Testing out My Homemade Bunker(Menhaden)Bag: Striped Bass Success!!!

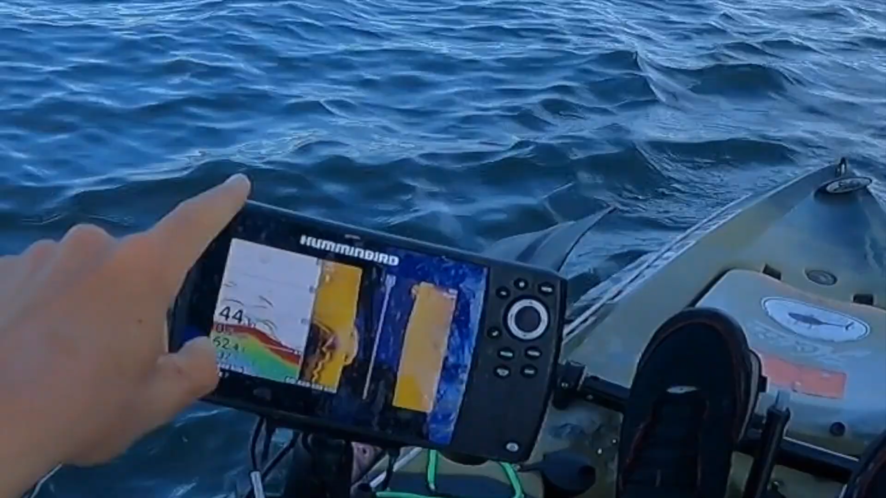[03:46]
There's a bunch of fish, as you guys can see.
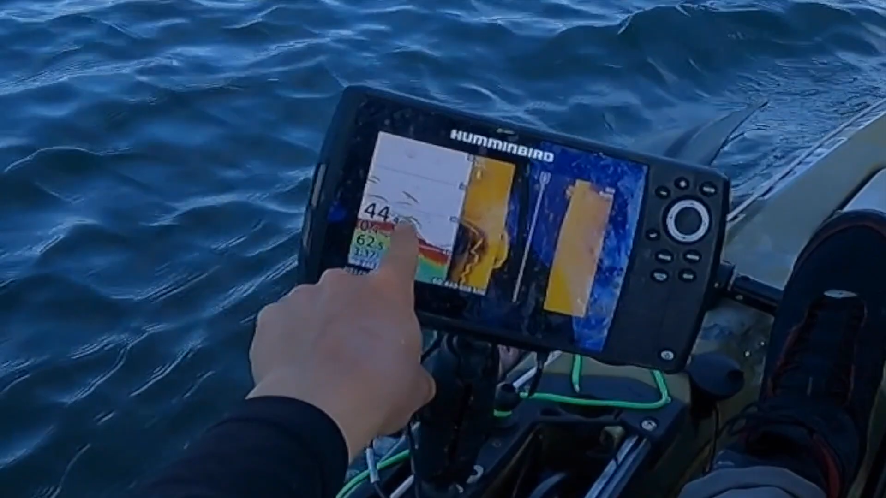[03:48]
They're just being picky. Let's see what happens.